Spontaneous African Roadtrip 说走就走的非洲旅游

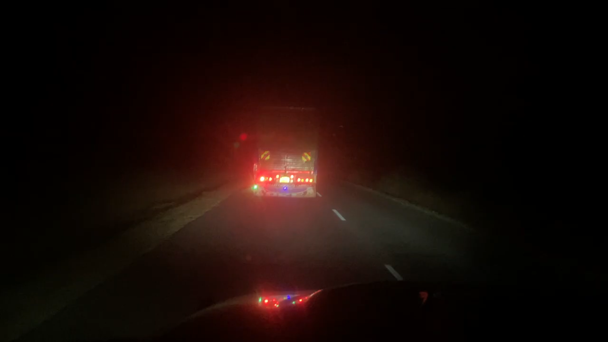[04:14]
this truck is not driving randomly with his blinker on. Per local customs, he's letting us know not to pass. Then, he turns on his left blinker to let us know it's now safe to do so. Pretty cool, huh?